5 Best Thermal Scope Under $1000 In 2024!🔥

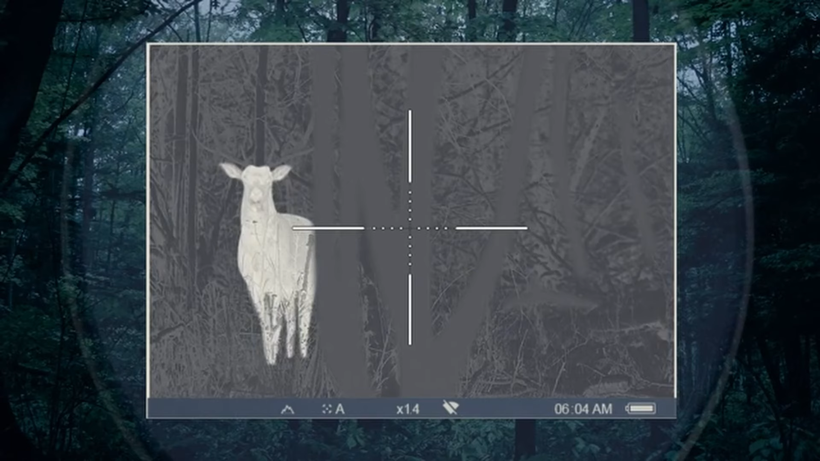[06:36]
The 8.4x32 magnification offers a perfect balance between long-range observation and compact design.
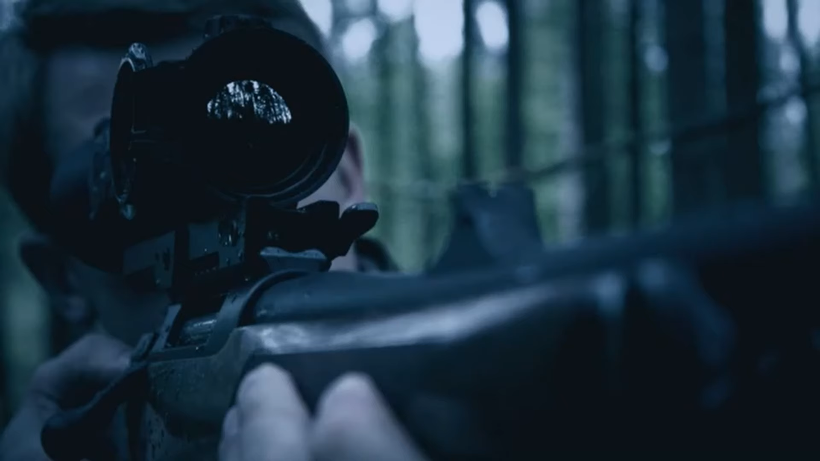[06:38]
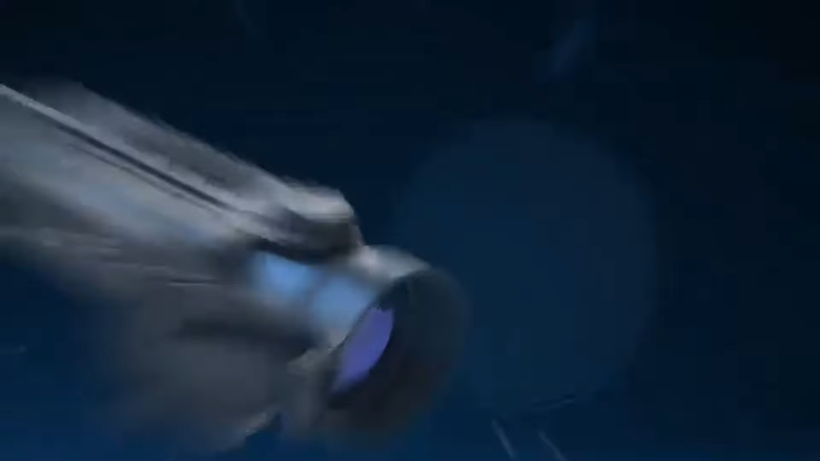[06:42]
The optics deliver clear and sharp thermal imaging, making it easier to detect heat signatures even in challenging conditions.
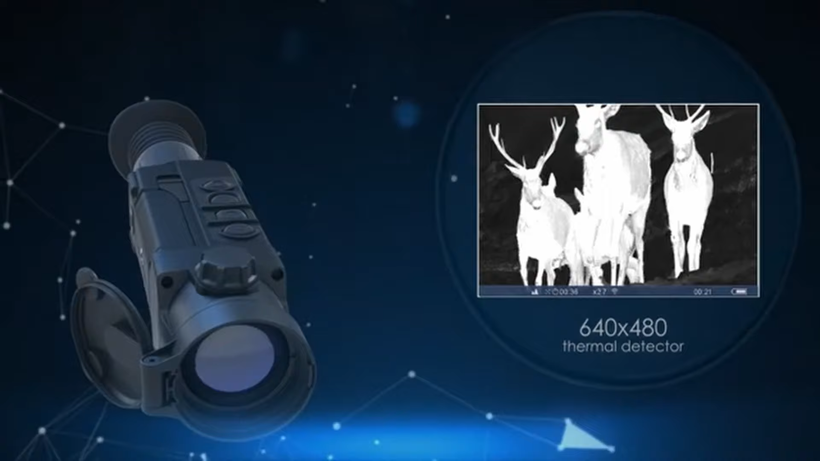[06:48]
Whether you're scouting in low-light environments or adverse weather, this scope excels in providing a vivid display of your surroundings.